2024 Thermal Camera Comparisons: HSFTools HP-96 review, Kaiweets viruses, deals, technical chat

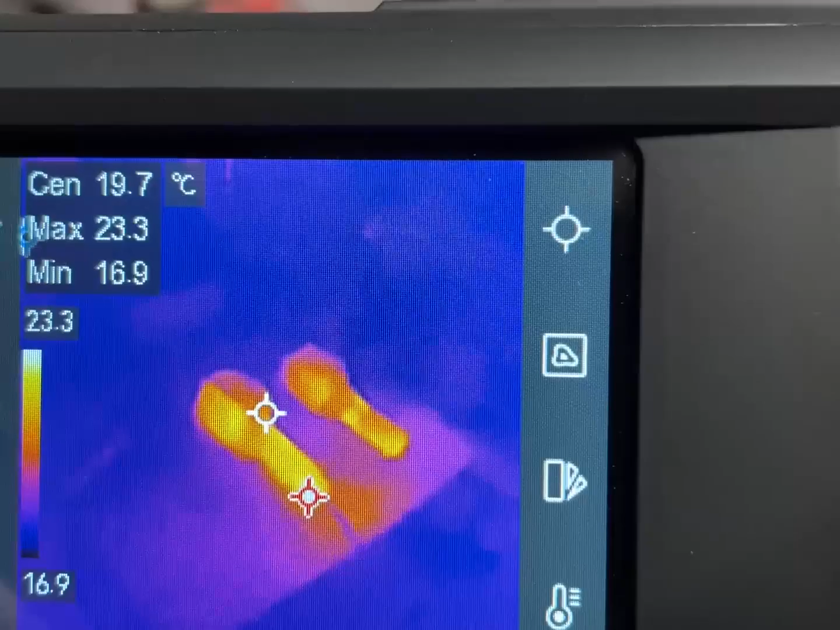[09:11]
On screen: spot 19.7°C
kind of it makes it kind of look like it went through chat gpt though that's
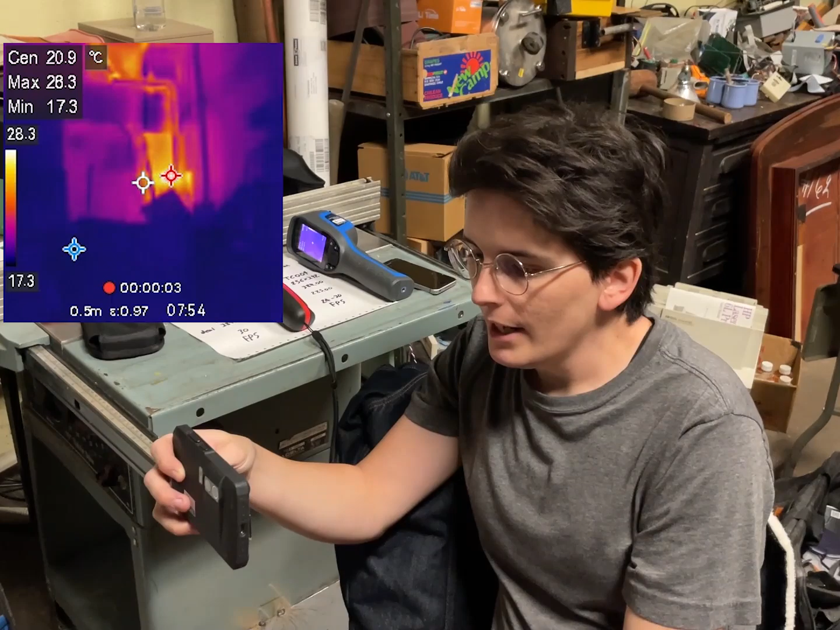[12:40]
On screen: spot 20.9°C
they probably could handle recording 30 fps this one obviously goes down below 9 fps probably because it doesn't have the capacity for it that's why it takes so long to turn on but also it gets past what the itar regulations or whatever where you can't export super high frame rate super high frame rate thermal cameras outside of the u.s so any ones of these that they ship to the
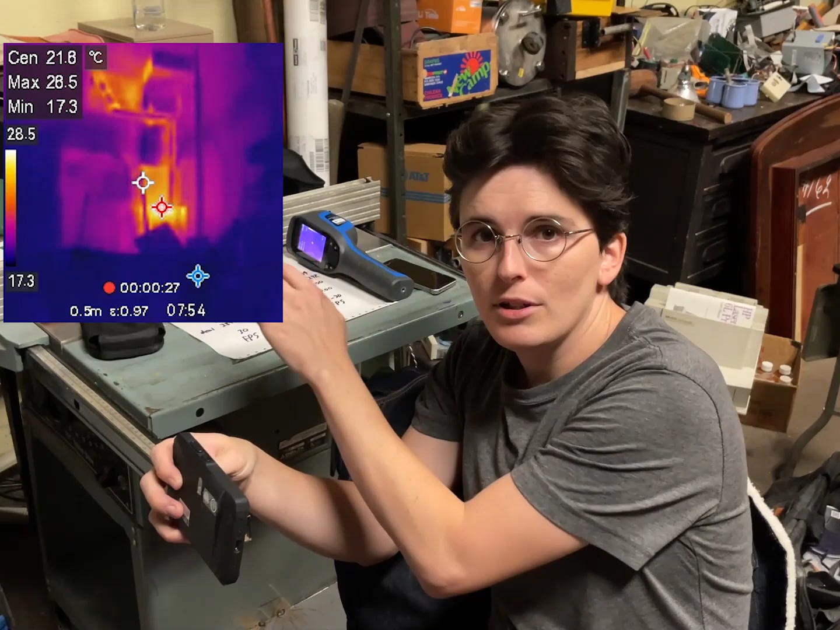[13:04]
us they can't move out of the u.s and uh because they could technically be used to make missiles
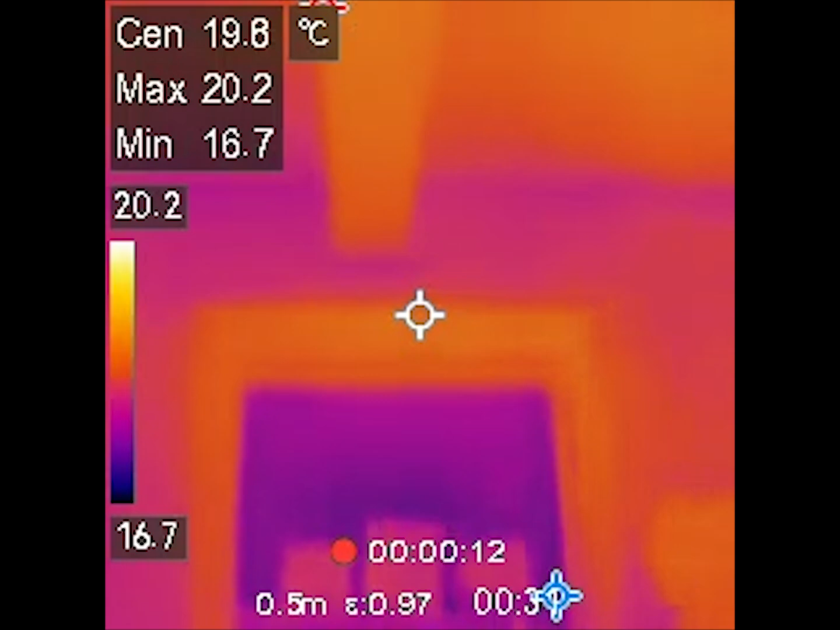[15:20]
On screen: max 20.2°C, min 16.7°C, scale top 20.2°C, scale bottom 16.7°C
The stairs to go up, because the third floor has been having leaking issues.
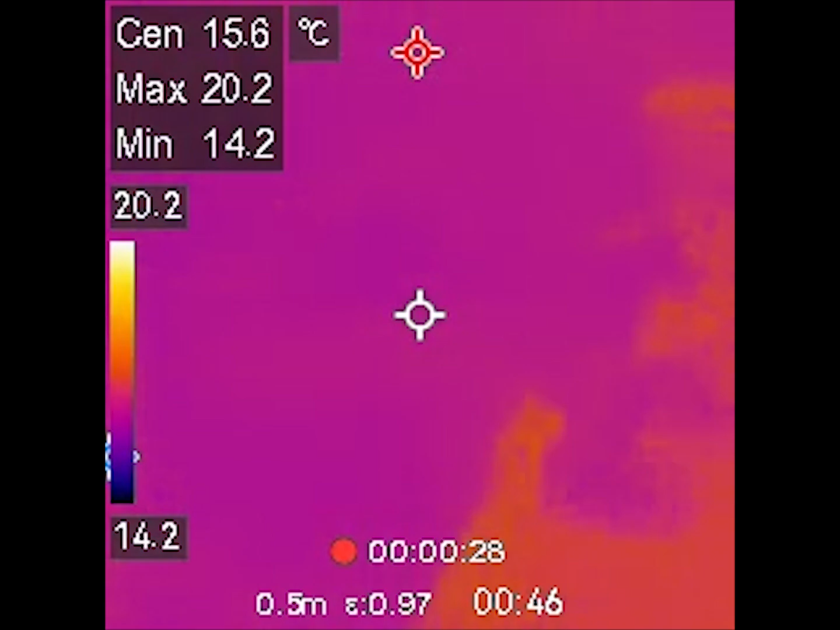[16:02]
On screen: max 20.2°C, min 14.2°C, scale top 20.2°C, scale bottom 14.2°C
Thank you. Thank you.
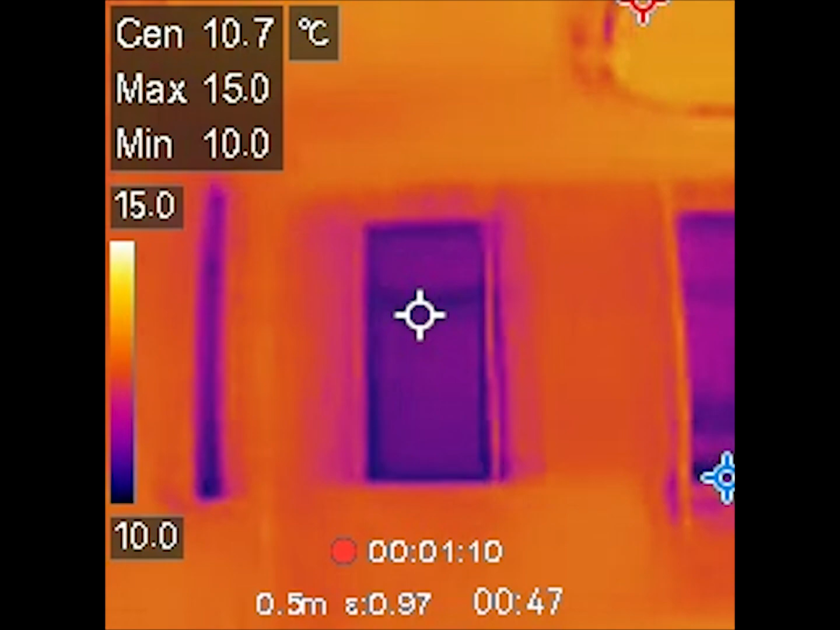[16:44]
On screen: spot 10.7°C
I really hope we can get these water ingress issues down.
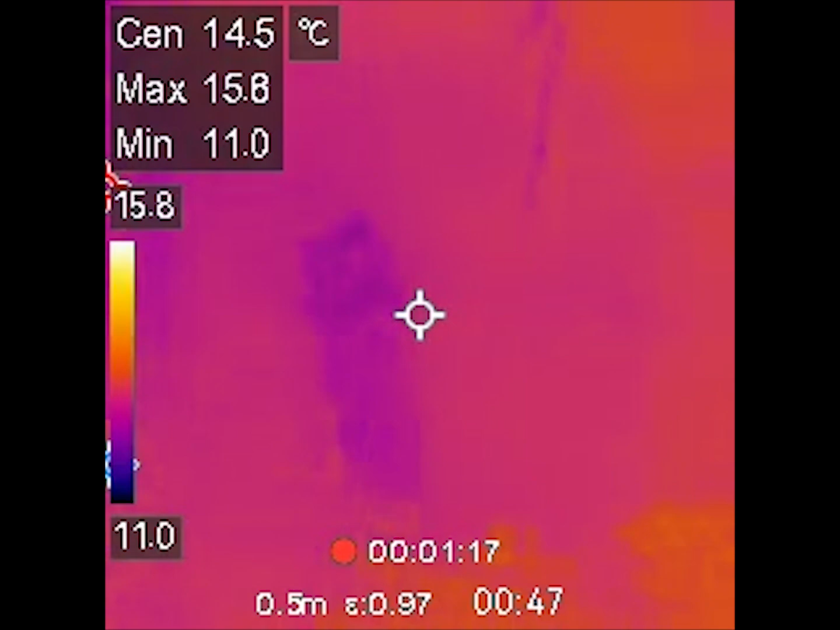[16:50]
On screen: min 11.0°C
There's almost no point in fixing the building if we can't get the water to stop coming in, you know? But I don't see any right now.
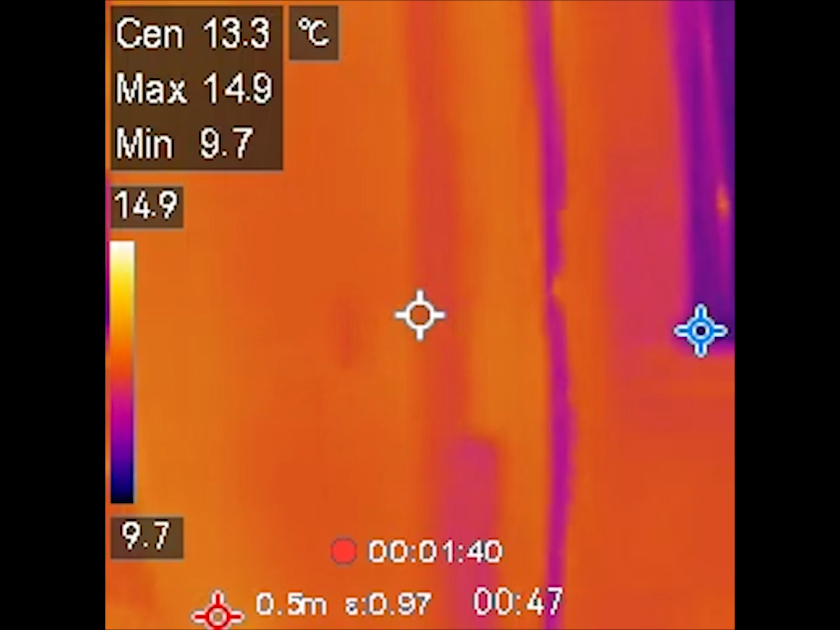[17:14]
On screen: spot 13.3°C, max 14.9°C, min 9.7°C
It was raining quite a lot last night, so I wonder if, again, the work we've done has helped. All right. All right.